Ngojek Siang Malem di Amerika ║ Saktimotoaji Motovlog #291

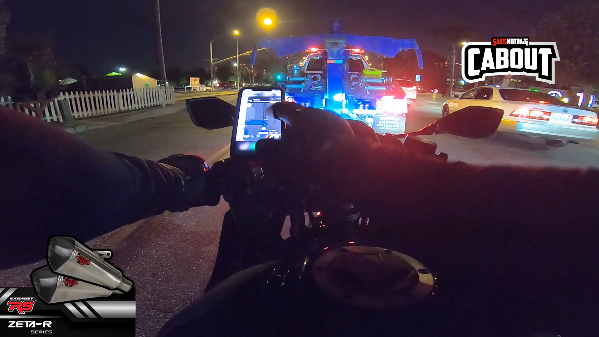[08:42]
Kalau malam nggak enaknya nyari-nyari sih, nomornya nggak kelihatan. Nggak kelihatan nomornya. Itu 53.
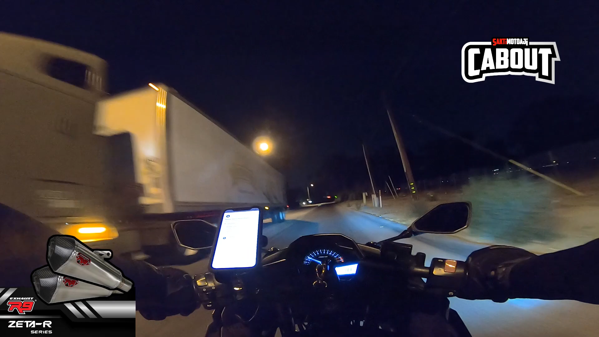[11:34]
Ini daerah sini nih yang katalitik konverternya dicolongin di sini nih.
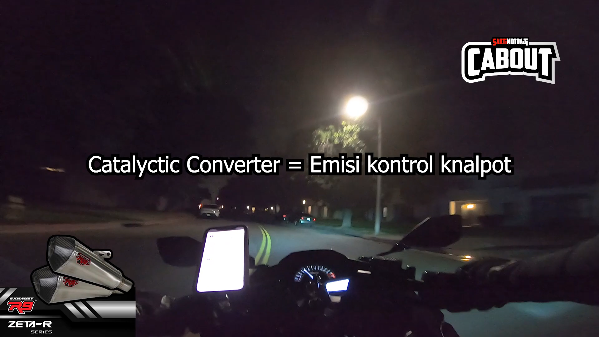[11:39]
Kan pada parkir di luar. Jadi malam-malam hilang 2-3. Itu apanya kagak kaget pagi-pagi orang mau starter tau-tau kenal potnya suaranya beda. Jadi di Amerika, walaupun Amerika masih ada aja yang maling-maling kecil. Ketemu yang tadi lagi, paling pikiran ini orang,